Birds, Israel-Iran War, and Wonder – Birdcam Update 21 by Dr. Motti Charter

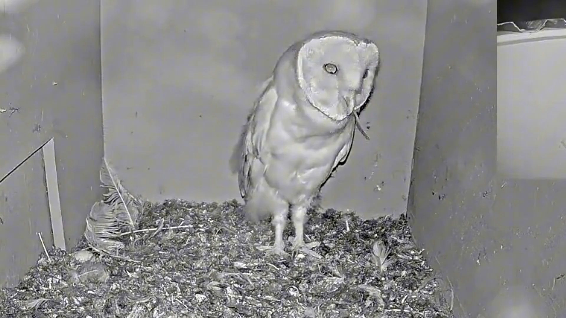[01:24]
and foremost he's been feeding fed extremely well just one nestling so parents were able to feed themselves in the nestling
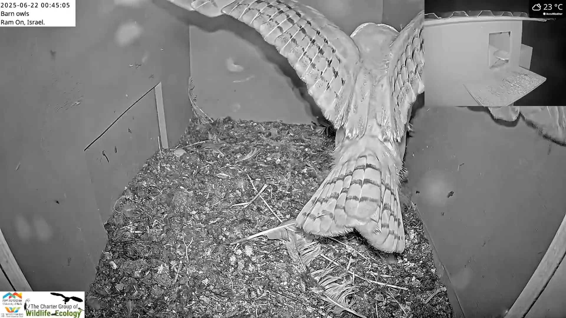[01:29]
he practiced his week a lot pouncing wing exercising this is his time where he can build up all his muscles before he'll have to fledge and the parents just did it a great job look at here he's a little bit overly excited when grabbing the prey look at here pouncing jumping during his time they practice all the things all the skills they need to survive afterwards and he did a great job a really cute little guy swallowing
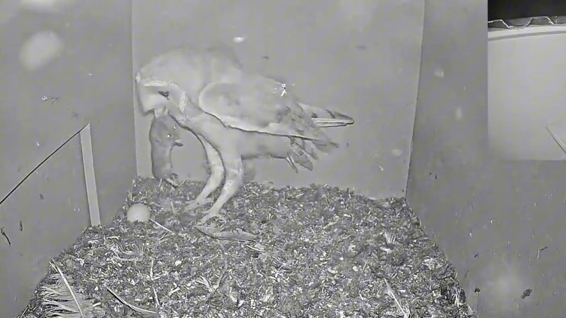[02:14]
the end now they got down to that one nestling they're doing amazing job look at that happy feet just flapping
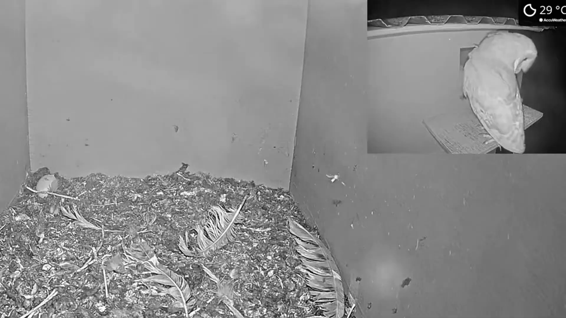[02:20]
around what a cutie and he did this week leave
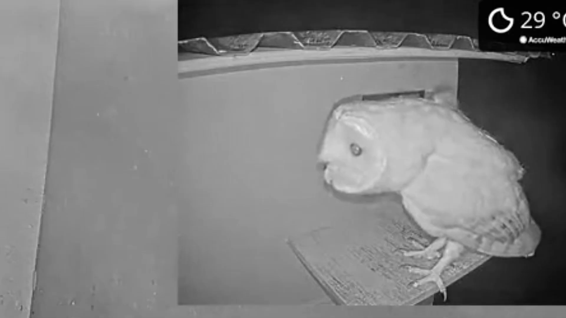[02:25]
the box go went on the porch and almost fell there's
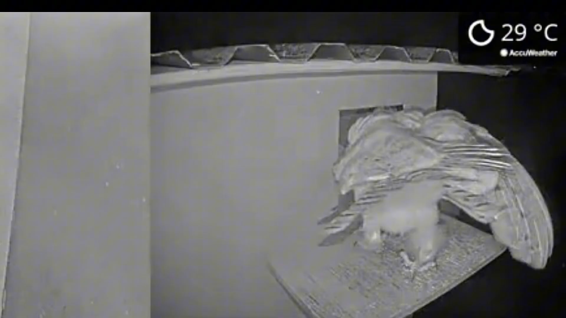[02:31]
a very common thing a lot of them fall and then ultimately make it back he's large enough and look at the wing exercise and just building up those muscles um
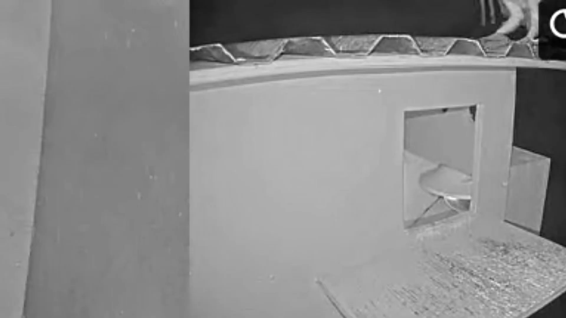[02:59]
and stuff and yes yes he fledged uh left flew and was able to come back so at this point now you can see come and watch him at night time he's not sleeping in the box during the daytime uh smart enough so keep an eye out for him
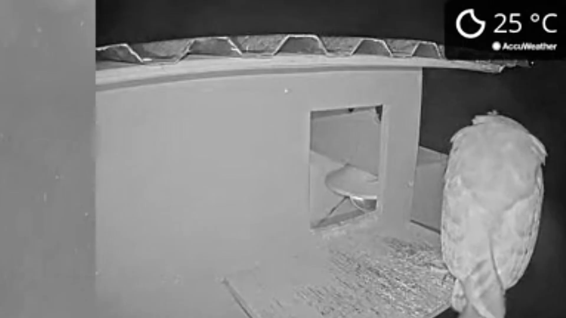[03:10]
in bono florida cam number one this is a pier i don't know if it's the same pier as before or a new pier
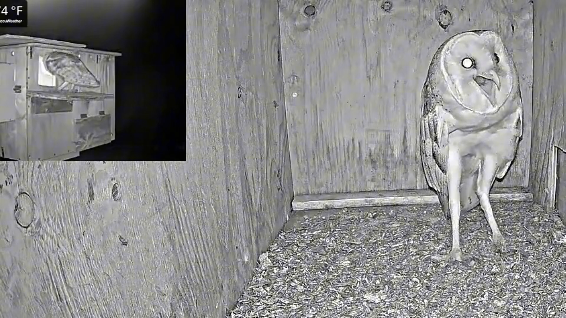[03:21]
there's lots of excitement that the behavior is very much like a new pier but it may be the old pier that the the male gets extremely overly excited when the female comes uh initially it was a little bit of aggressive you know jumping and all of that um but before you know it from that uh jumping more aggressive over excited uh they eventually will go into the poochie moochie look at that wow these guys are just so cute lots of noise lots of communication